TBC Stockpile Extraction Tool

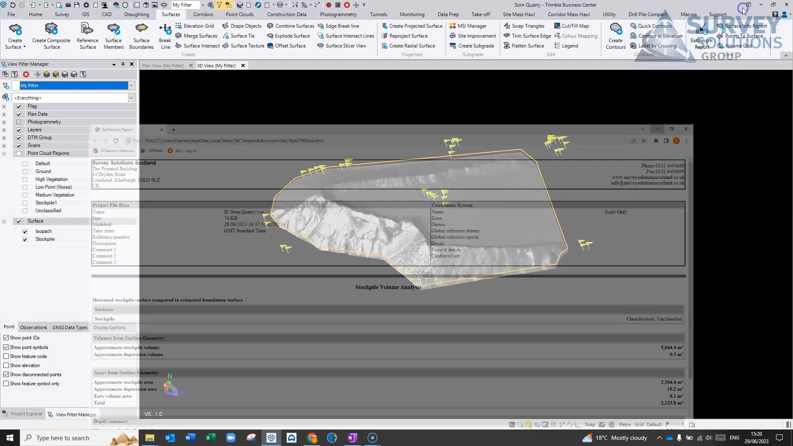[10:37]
It just takes a wee bit of a time sometimes with the, the processing of it.
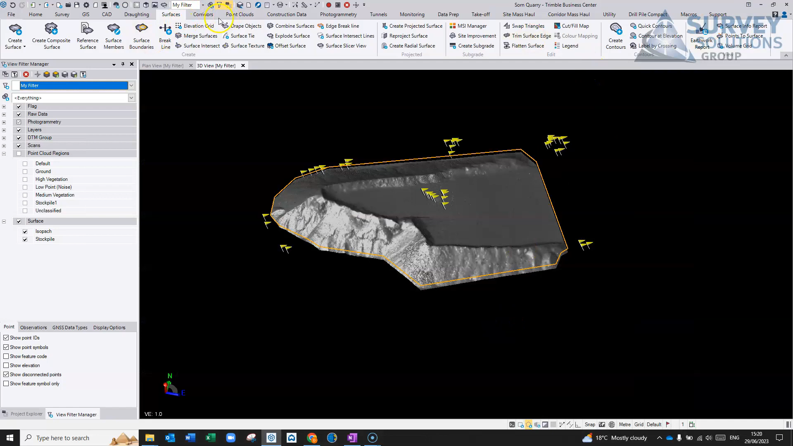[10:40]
It's obviously a very complex, uh, uh, surface.
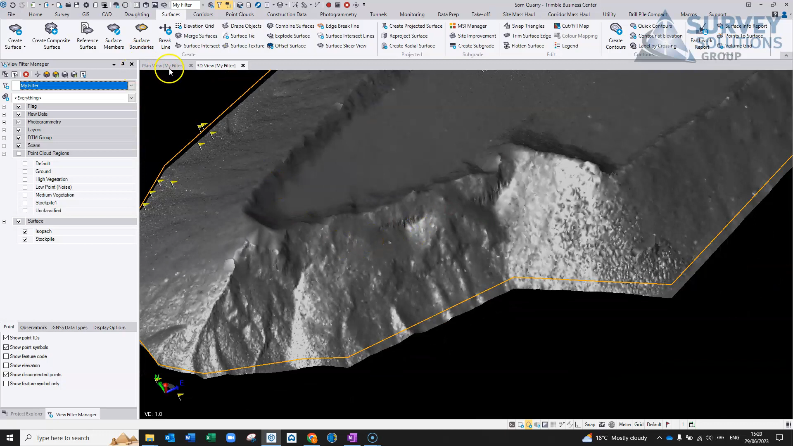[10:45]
Um, if you were to look at the, the triangles on it, you can actually turn that on in the properties. You can go and look at the view. So it's pretty complex. We can change the complex at these down and get them to break it down a little bit. One of the other ways you can do that as well, actually it's in the point cloud is to, um, it's to sample the region. So basically that's going to reduce the amount of points that you've collected. So you could cut round it and then change the sampling and say, I only want to see a point every centimeter to five centimeters,
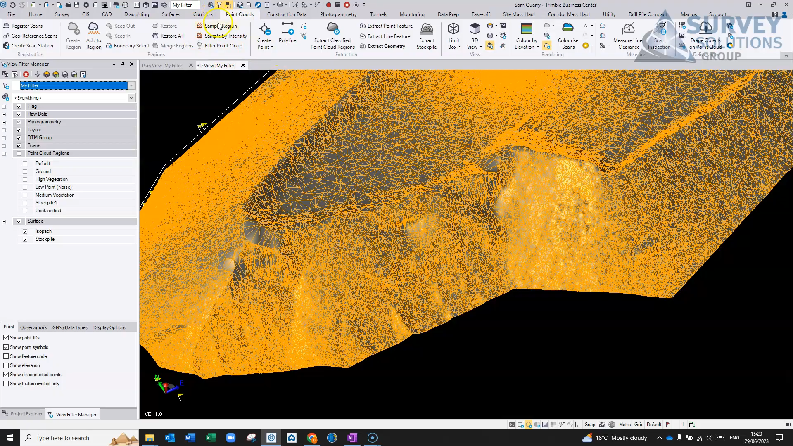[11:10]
whatever it is, and it will just, uh, reduce the density of this and it makes it a bit quicker, um, quicker to work with.
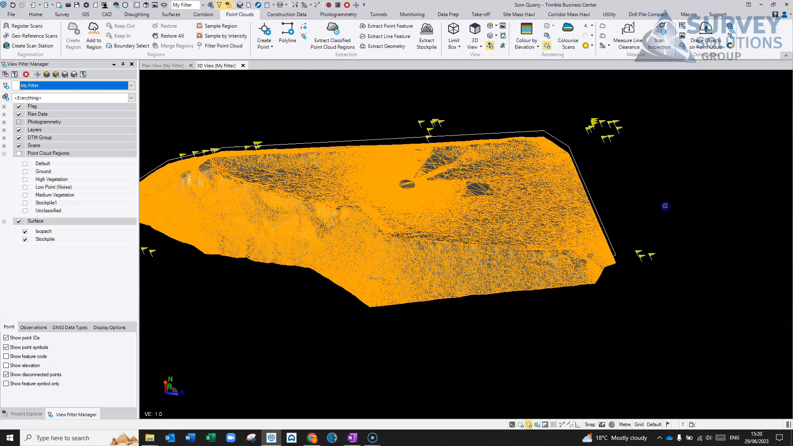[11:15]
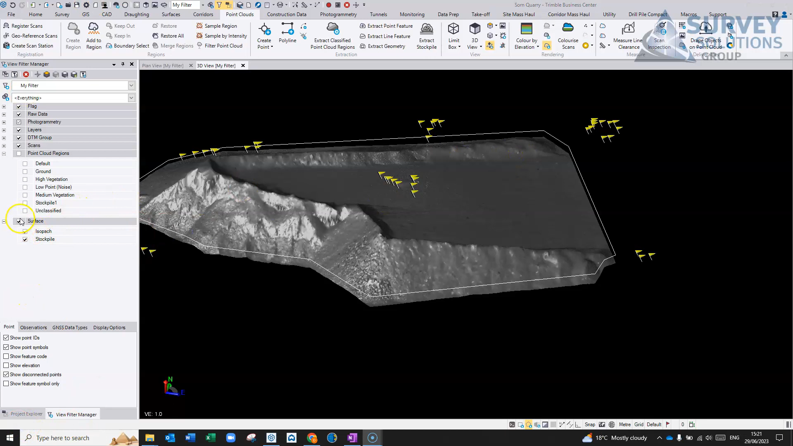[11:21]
Uh, so I'm going to turn that, um, off and just get rid of that.
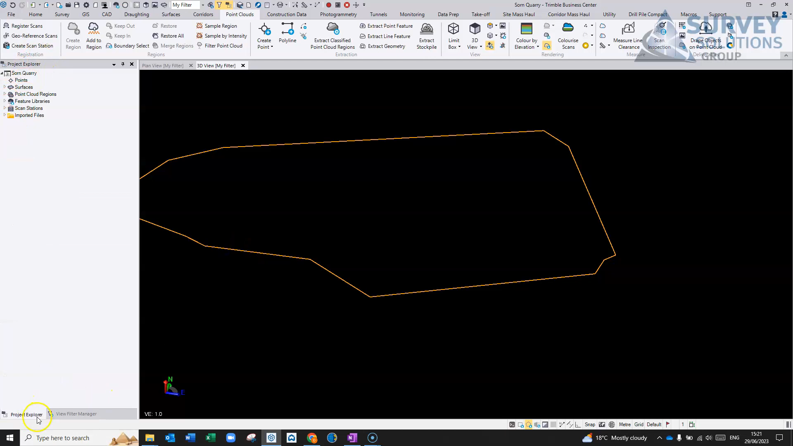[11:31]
In fact, I'll, I can go into this, uh, Project Explorer. It shows me things I've created, like my surfaces. I'm just going to remove these, um, that I've created. I'll just get rid of that.
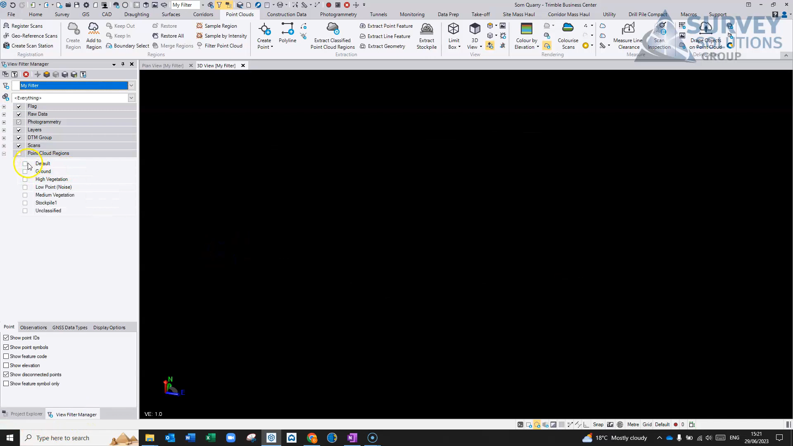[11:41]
Um, if I had deleted that boundary without re-computing the surface, um, it's in the layers. You can turn it on and off. So I'll just turn it on the, uh, uh,
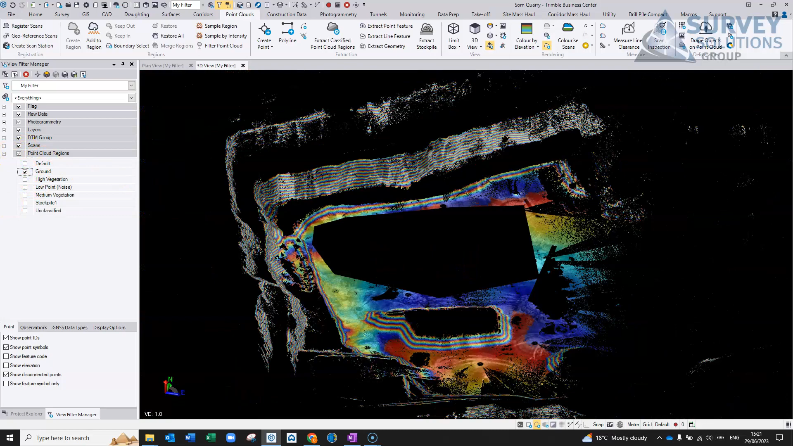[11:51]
the ground again and, uh, actually that, that stockpile there because we've changed regions.
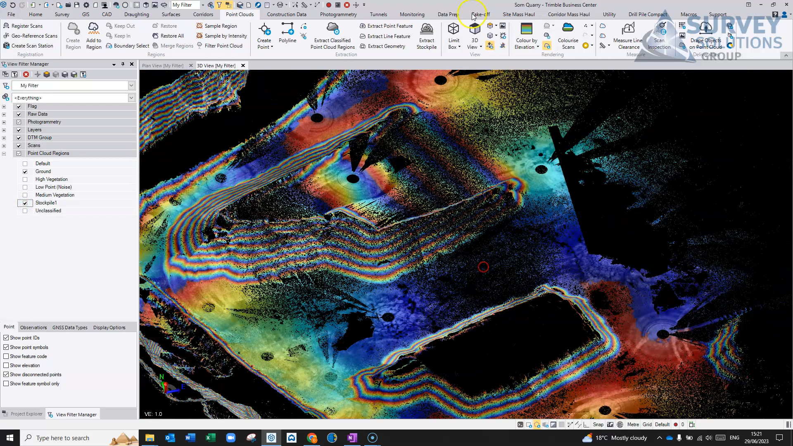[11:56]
So, um, in the extract, uh, stockpile feature, let's jump in the blind view.
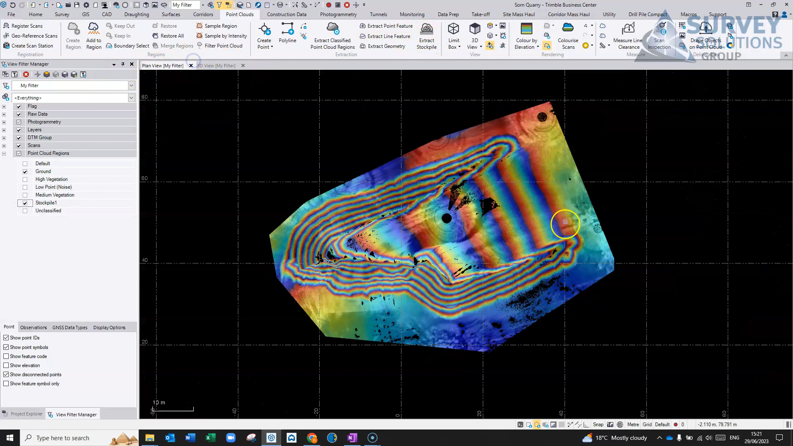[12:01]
So this is a relatively new feature, this extract, uh, stockpiles. It comes along with other things like extract line features for, if you're doing topographic surveys like curves and things and, uh, post, polls, um, extract geometry, common geometry features, you can extract them.
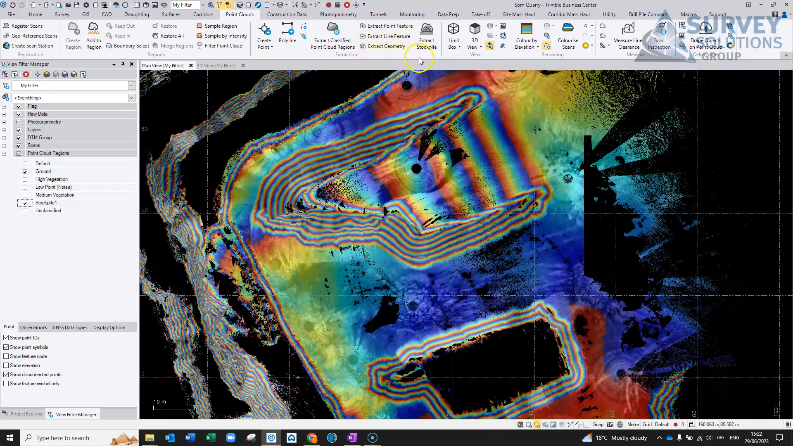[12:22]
Um, there's basically a lot of features in here for extracting points and things for surveys. This, uh, extract stockpile feature. So if you, um, you've got two options here, basically create your boundary, extract a new boundary or extract an existing boundary if you already have one created. If we're just going to do a new boundary here, um, it's asking you to pick a point somewhere on the stockpile. Um, maximum stockpile size, it just makes the box bigger.
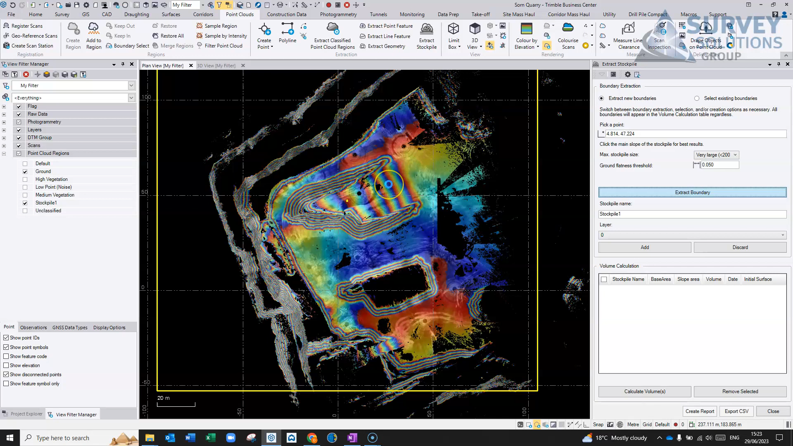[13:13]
just for recognizing what's flat down and what's part of the stockpile, it was pretty flat, um, round about here. So we'll run that and then we'll go hit the extract boundary and see if you can find the boundary for this stockpile.
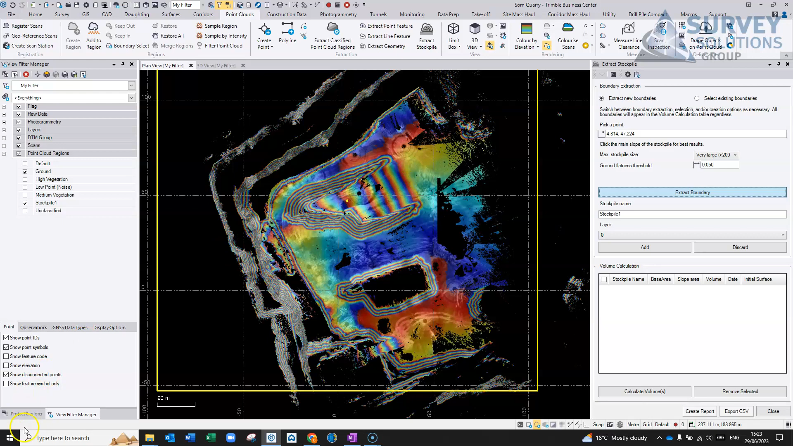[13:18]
So after about 30 seconds, it basically creates a boundary. Um, and if you're not happy with it, you can go in here and basically change some of these settings, like the ground flatness. Um, but you know, it doesn't look, doesn't look too bad this, uh,
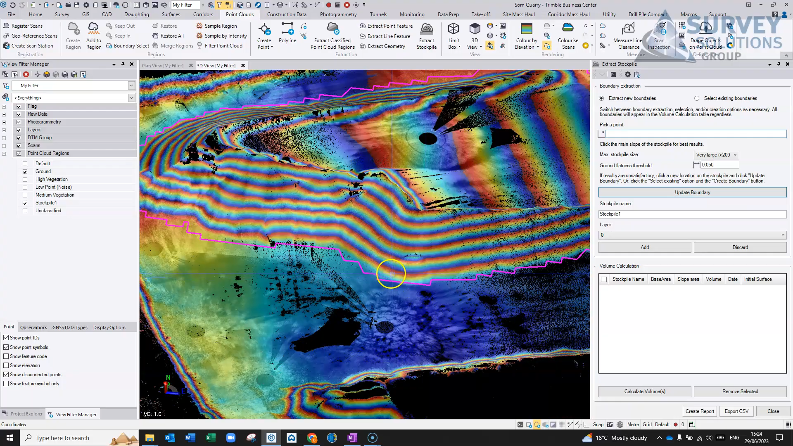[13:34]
to be honest, so you can follow it around reasonably well. So once you've done that, you can give your stockpile name,
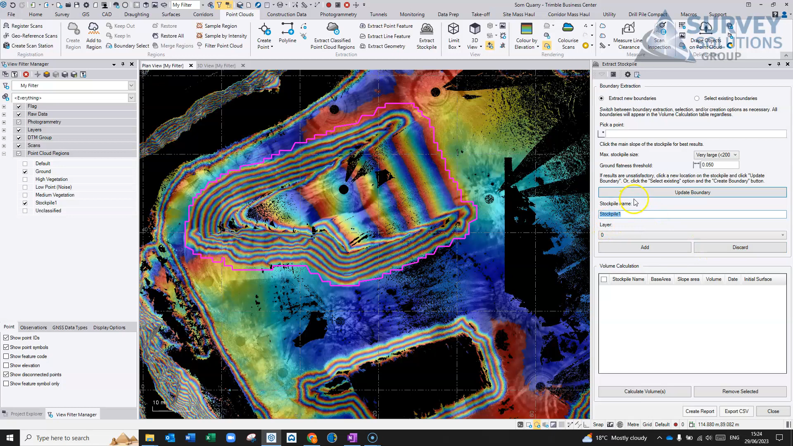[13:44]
stockpile one, you can add it onto a layer, um, if you don't have a layer, we can create a new layer. It's basically just to put your boundaries on.
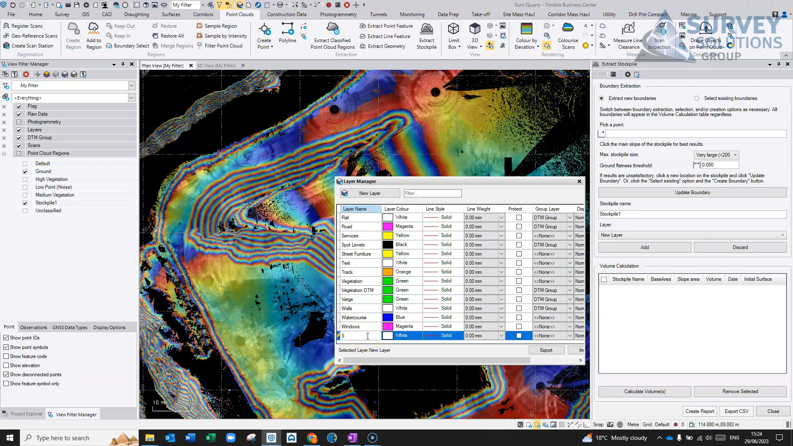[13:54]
And then we can add, and it'll add that stockpile in to this list here.
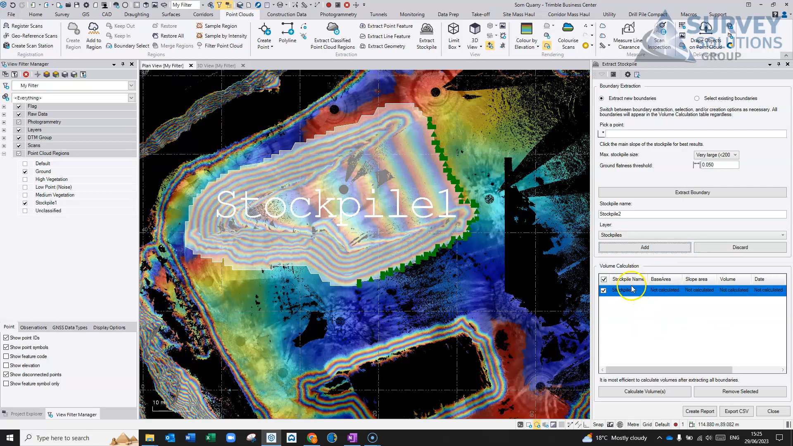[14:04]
So it's not calculated anything at the moment. We're going to do this for the other one.
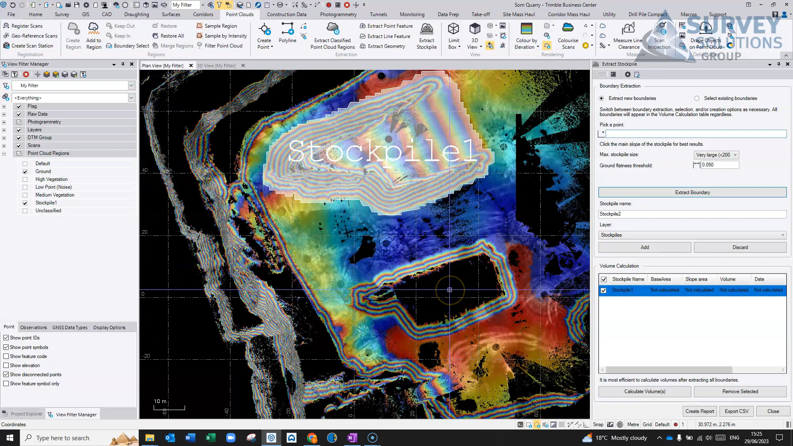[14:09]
Uh, we can go along here. We can, uh, pick a point, go with the same, extract boundary.
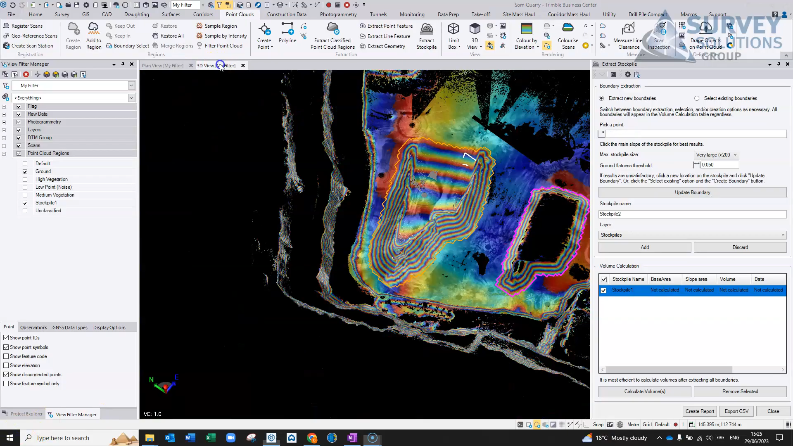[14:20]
Just probably about 20 seconds just to do that there. And again, you can go in and you can check this, uh, check you're happy with this, uh, boundary.
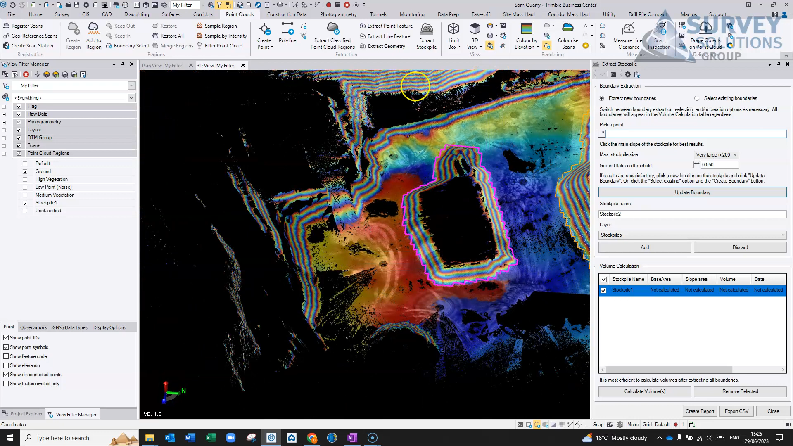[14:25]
If you're happy, stockpile two, we'll put it in that layer,
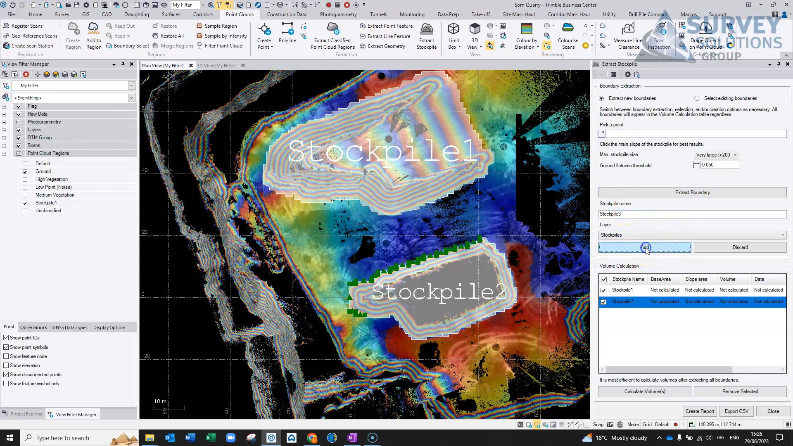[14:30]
uh, and we'll hit add, and we would go around and basically add in further stockpiles, um, as many as we had in here. Um, it's not calculated anything. You can create your own initial surface, so maybe you had a survey around the bottom or something, um, that you could create that bottom surface, um, or it'd been previously surveyed, basically, or your previous data before the stockpile was there. You could use that to create the initial surface. Otherwise, it's basically just going to create it straight across this boundary here.
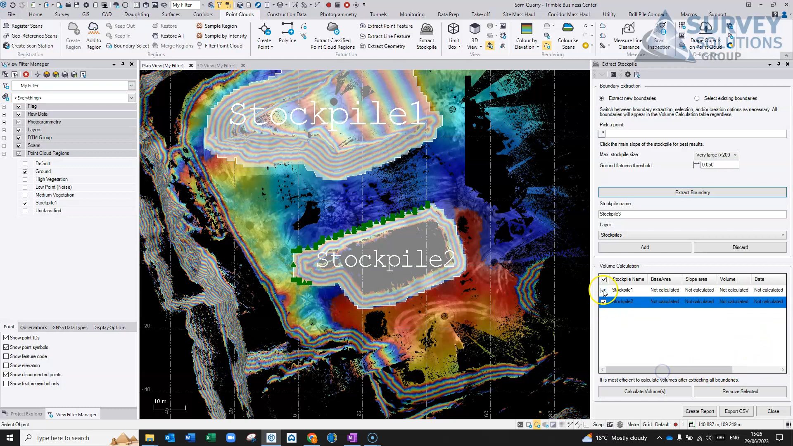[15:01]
So for this, we're going to use create from boundary, both stockpiles, and then we're just going to hit calculate volumes.
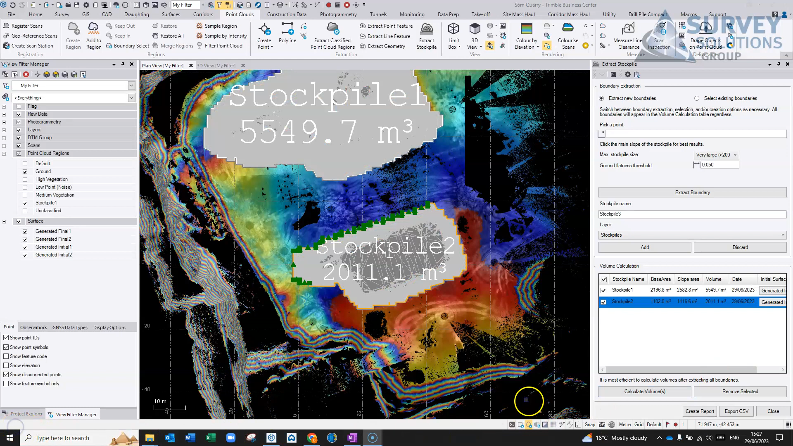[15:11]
Um, and that was actually a lot quicker to be honest.
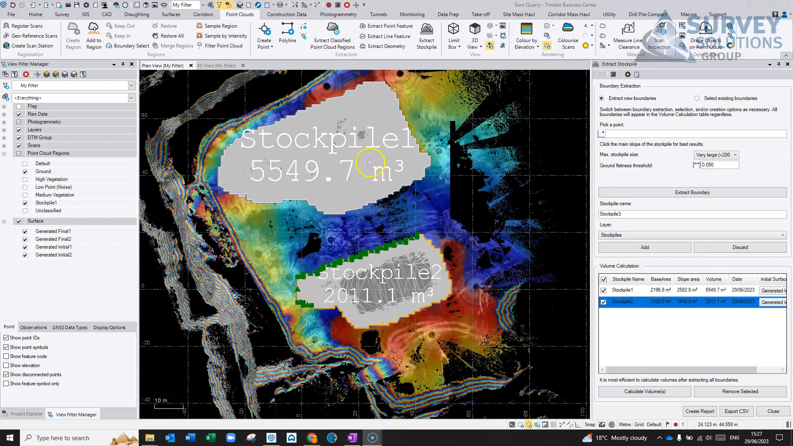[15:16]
That took a minute and a half to run the two of these, uh, create the two of these stockpiles. Um, and you'll see here that it gives us the, the area of the base, um, that created, and then the slope area, and then the volume for both of them.
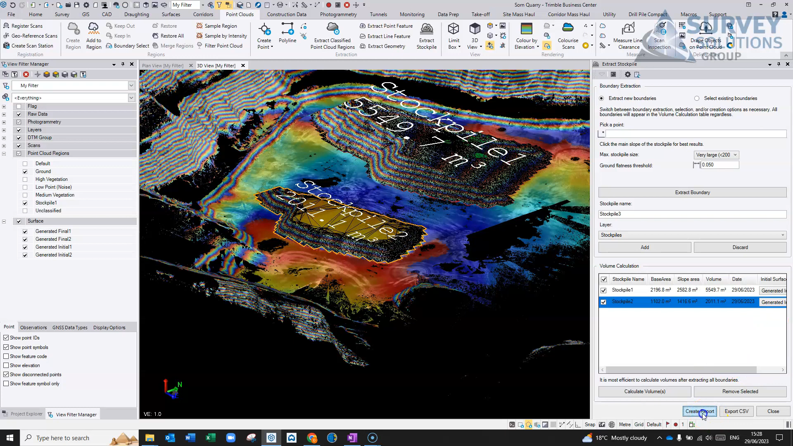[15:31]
Then it's a case of just hitting, uh, create report.